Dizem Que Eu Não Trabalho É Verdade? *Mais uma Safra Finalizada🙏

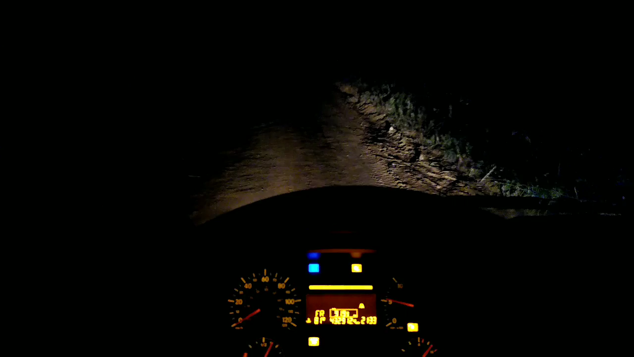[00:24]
O morro tá molhado, choveu. Melhor prevenir do que remediar, né?